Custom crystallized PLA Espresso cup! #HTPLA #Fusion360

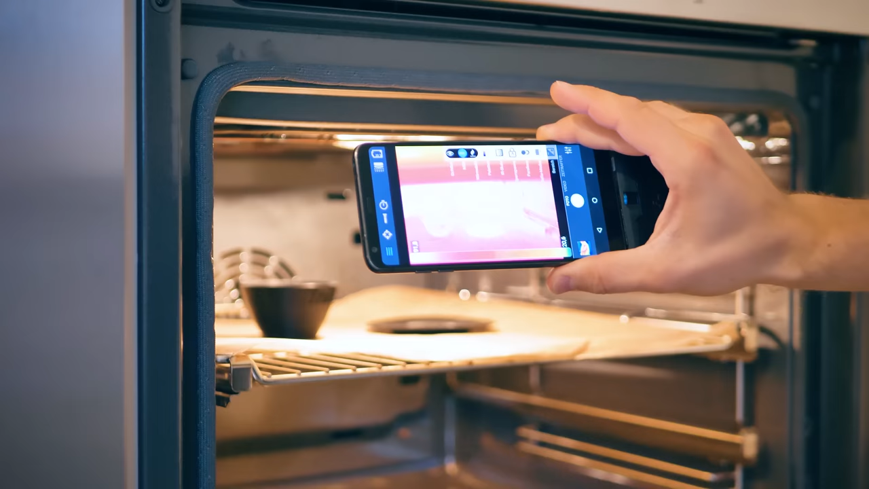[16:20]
105 on the surface there, 98, 97, yeah, that is looking perfect!
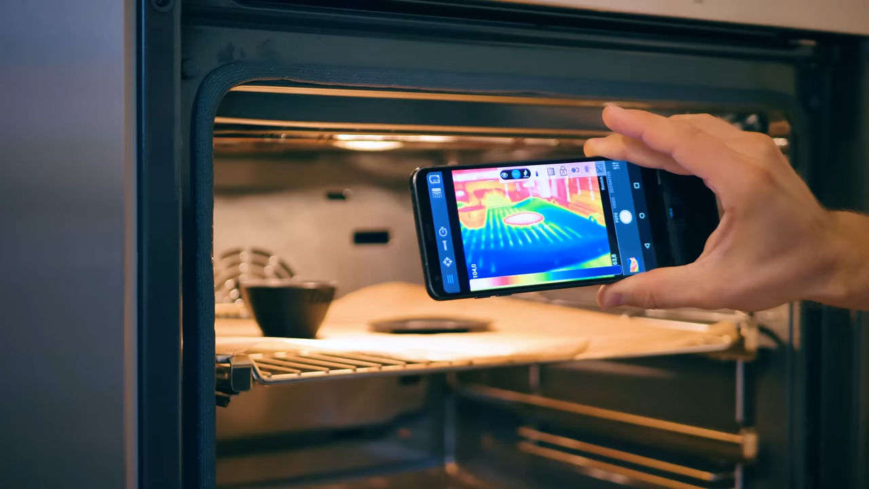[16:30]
So the saucer's already heated up, the cup is still taking a… yeah, the cup is still taking a second to actually get to temperature and, you know, just as usual, the camera just cut out because it's bouncing around on the connector.